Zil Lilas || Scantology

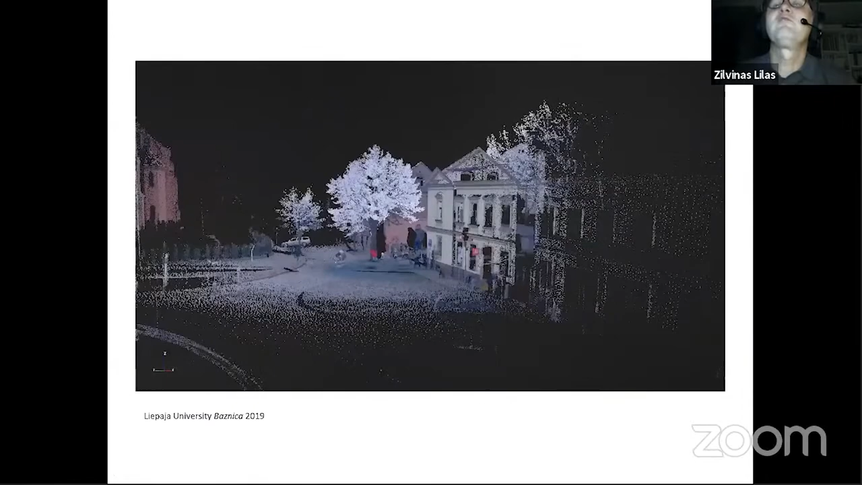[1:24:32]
But there is one interesting thing, and you can see it about the scanner.
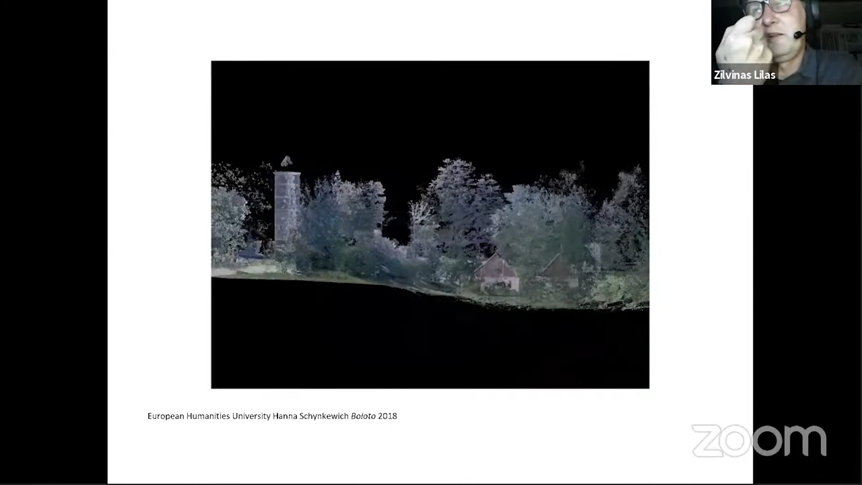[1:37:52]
And it's the same with scans.
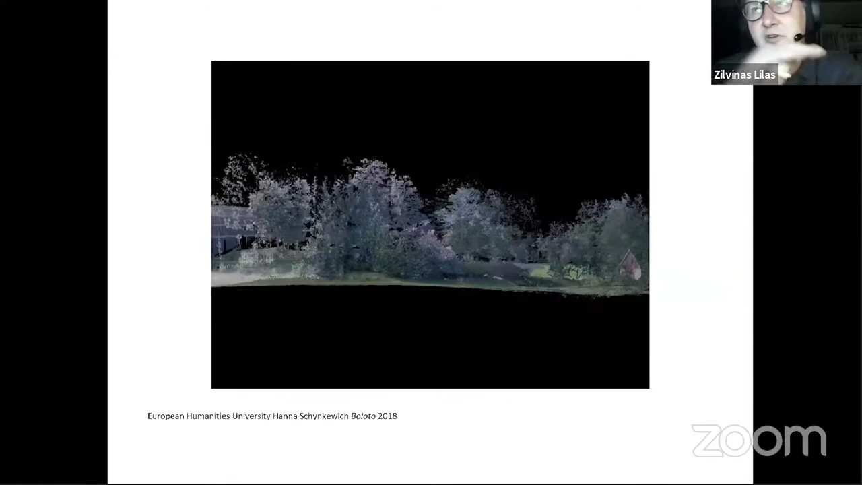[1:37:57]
When you position it extremely horizontally, at certain point, it's hard to tell if scan is spinning left on or right.
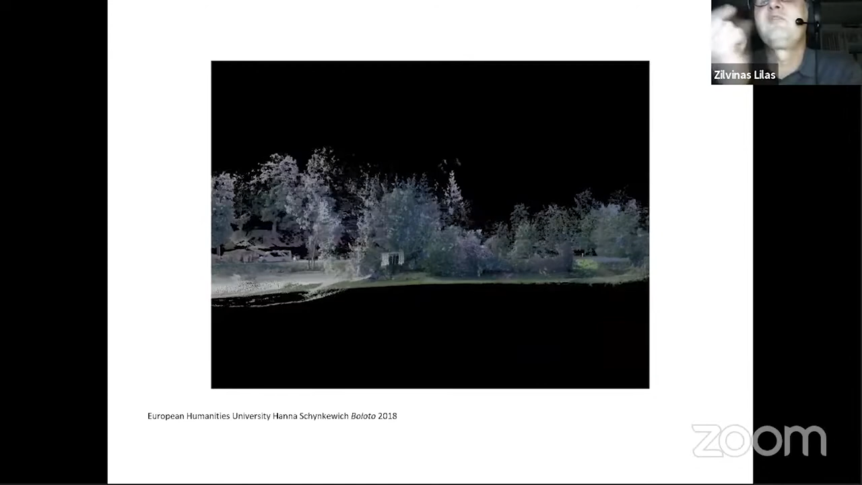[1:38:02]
Here, you can tell the direction of the spin, but we found it's also quite interesting. You can certainly see it spinning, but
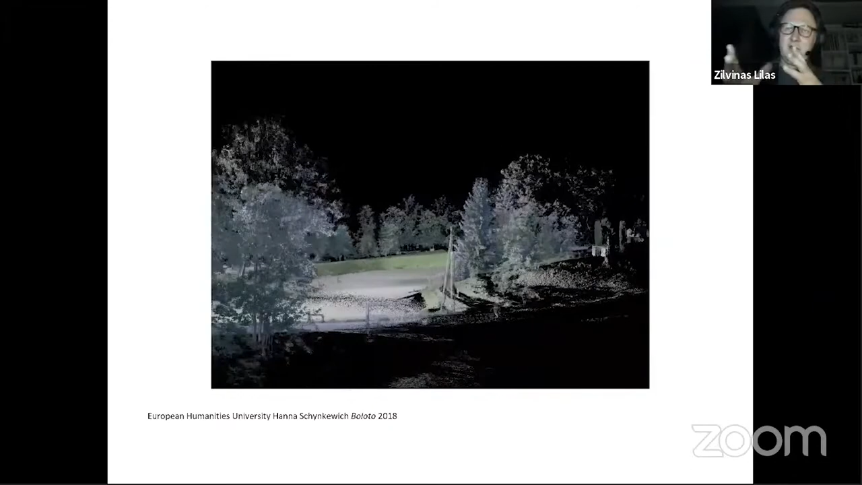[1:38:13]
it's hard to tell because it's also hard to tell what is behind what.
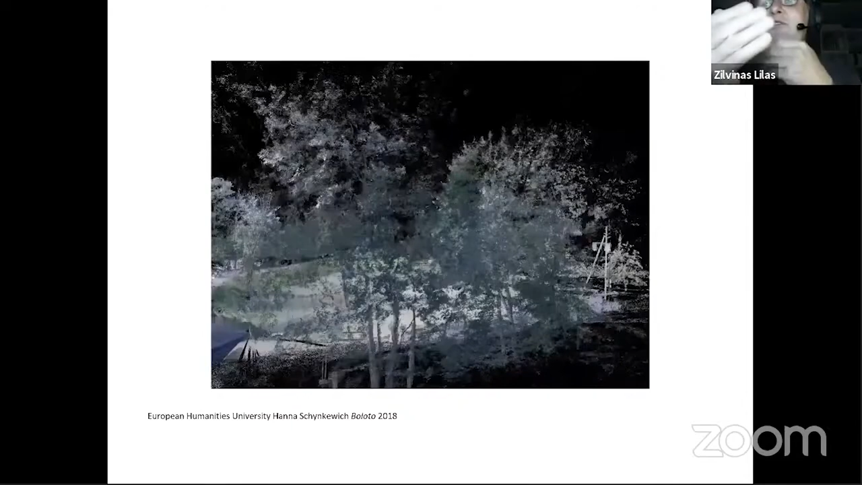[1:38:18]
But this is not a good example.
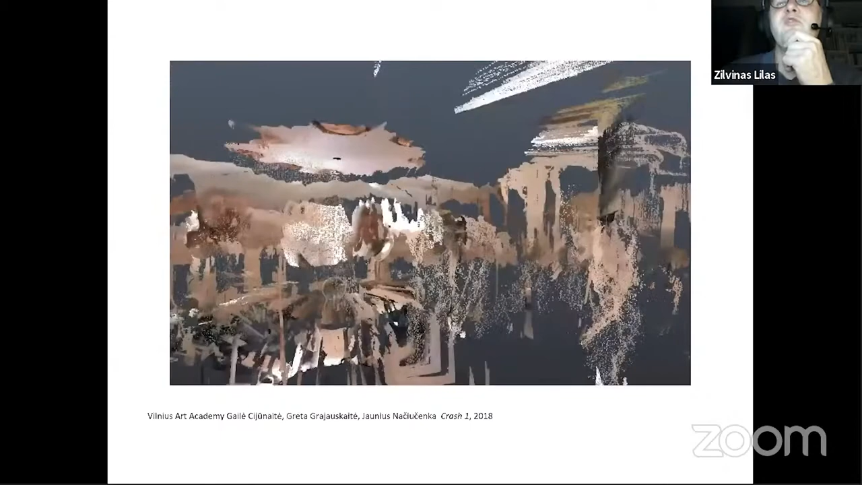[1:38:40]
Sort of performative and very explosive because the data is exploded.
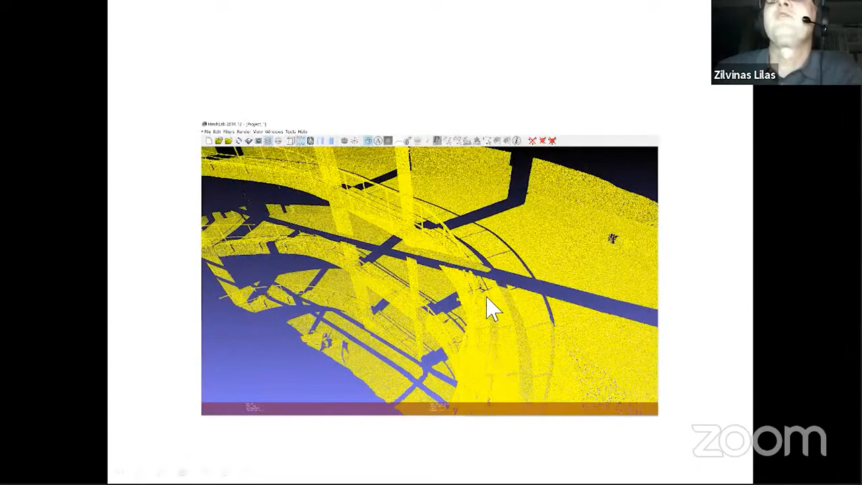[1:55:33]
This is another example, sort of graphic example of how scanner gives raw information, which what looks like a shadow is actually not a shadow, but it's a gap.